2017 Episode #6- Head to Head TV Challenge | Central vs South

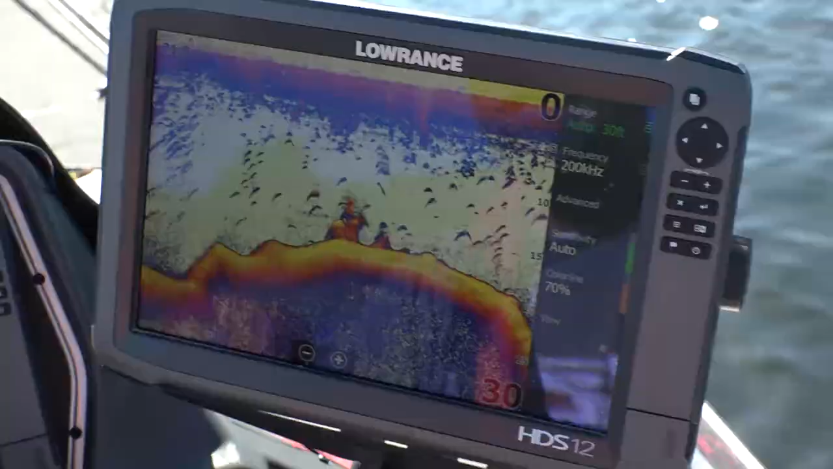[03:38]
Ah, 13 foot, man. Yeah, did you see that drop off up there?
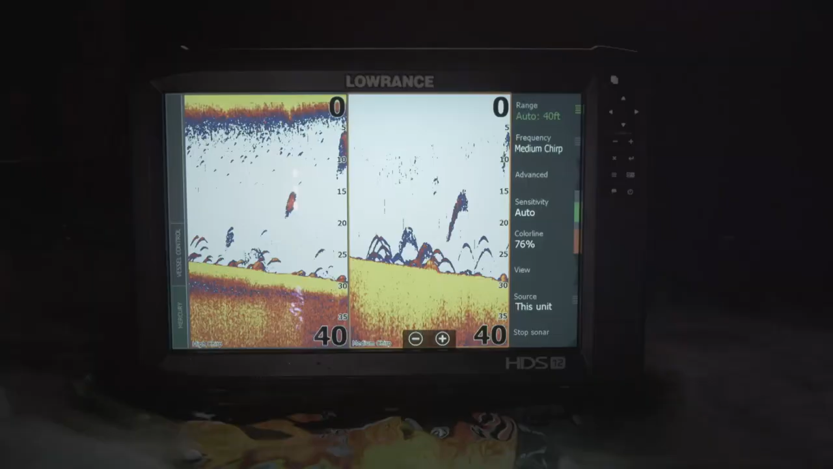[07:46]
See Structure Scan 3D, new live network sonar,
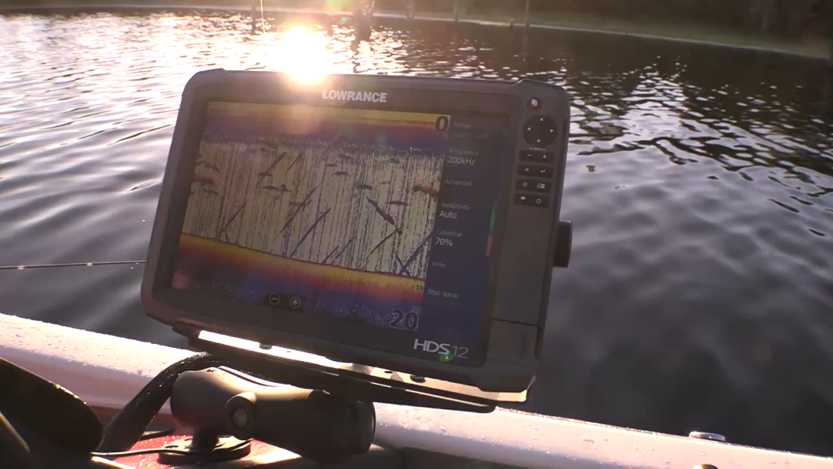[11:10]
Look on that graph there, a lot of suspended fish right there.
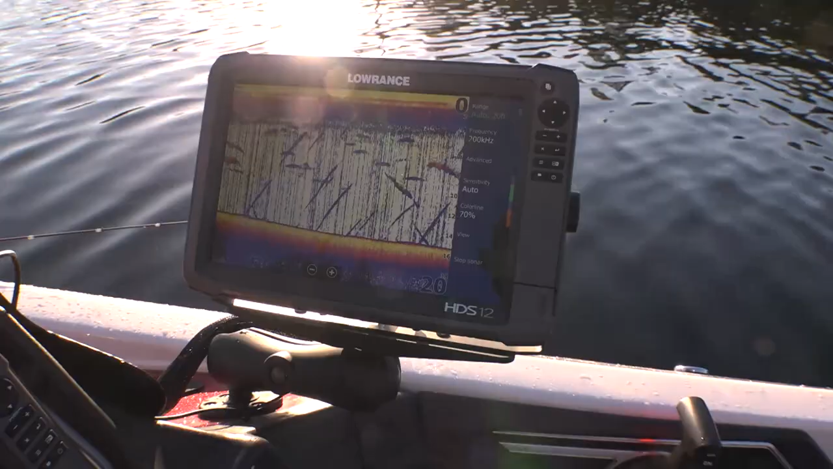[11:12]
There's a lot of fish in here, we're just trying to find the right three big ones, so.
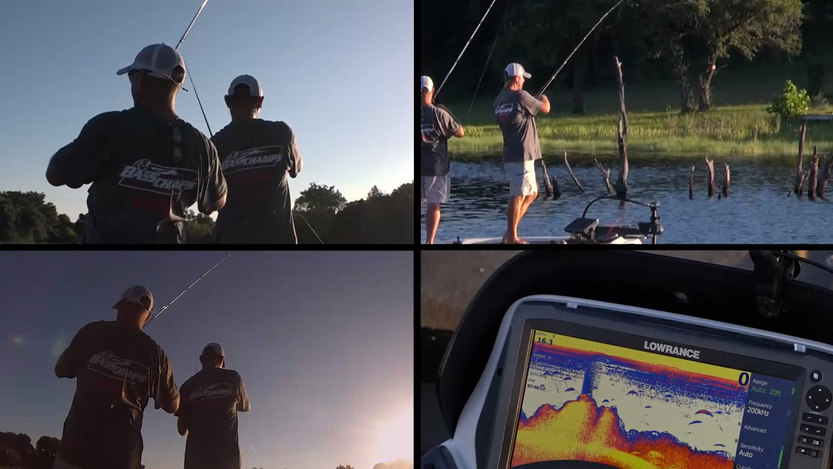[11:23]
Got a little bitty break, come up to 11 foot, there ought to be something right here. Better?